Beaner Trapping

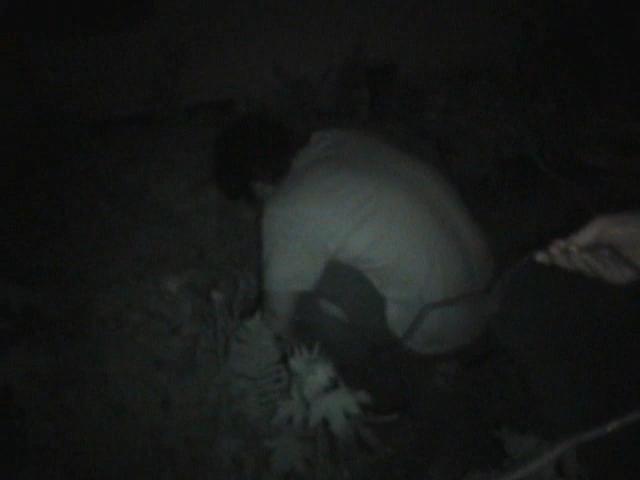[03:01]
I went to my local hardware store and checked out the beaner uh chain that's what I call it it's it's really a dog chain I just made it for beaners see I got the beaner on the chain okay he's under control